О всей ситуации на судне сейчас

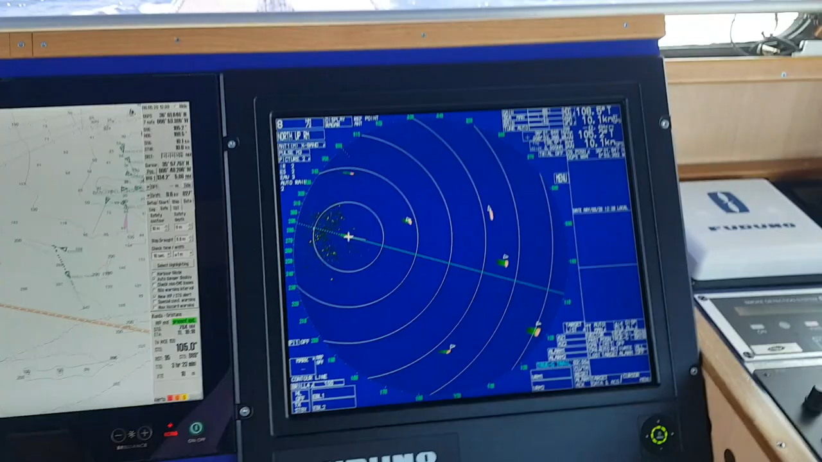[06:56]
по радару по радару у нас все было с ним дискуссия что ты сдаешь переключаешь на восьмую милю я прихожу принимаю вахту капитан но в океане идем как бы понятное дело можно и на сорок восьмую включить но в любом случае надо как бы следовать правилам периодически нужно переключать да и вообще как бы я за то чтобы
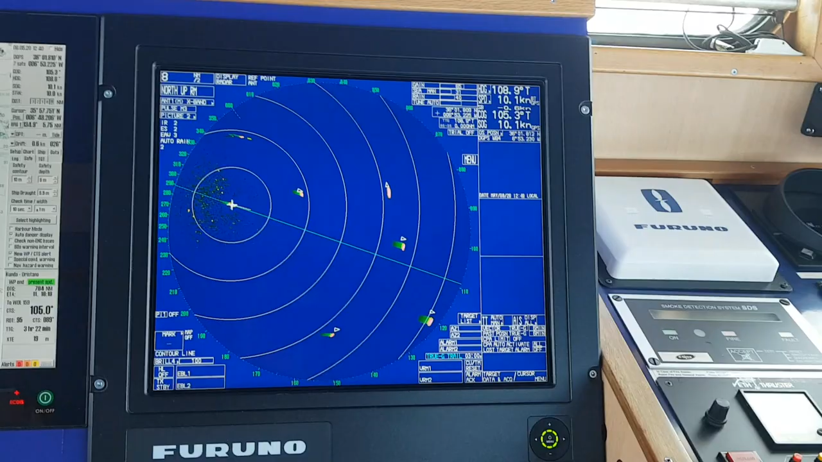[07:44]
переключаю когда мне надо я уже говорил во многих видео что безопаснее в море использовать true motion ооо relative motion потому что много судов надо расходиться